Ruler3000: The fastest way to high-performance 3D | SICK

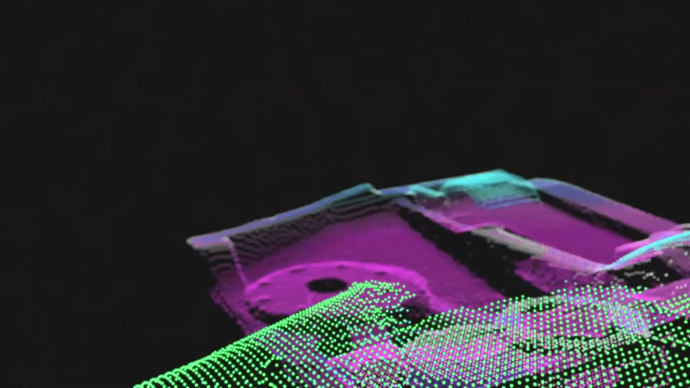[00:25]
The highlight sensitivity ensures accurate inspection of very dark materials.